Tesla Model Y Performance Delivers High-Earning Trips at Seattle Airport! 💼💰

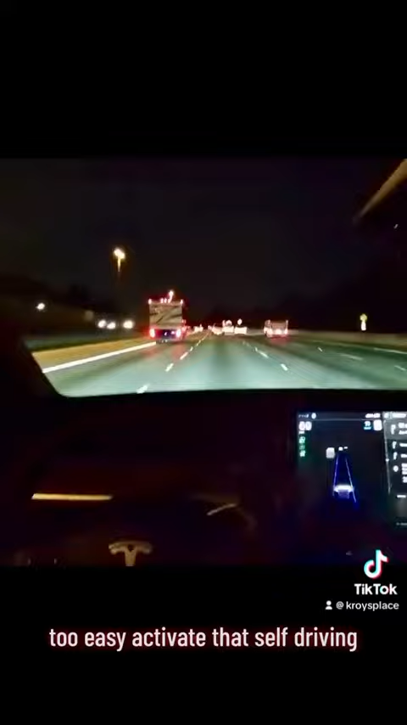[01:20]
Activate that self-driving and that's it. Take me to the airport. Take me to the airport. Let's go. Easy drop off to the airport. Now we're in the BMW iX M60.
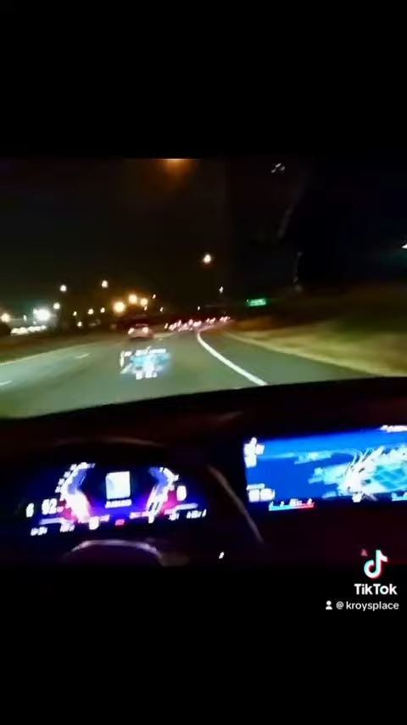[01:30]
Look at this beautiful thing. Always in sports mode. You guys already know. Headed home. Easy. $370 or $50. Something like that. Easy easy money guys.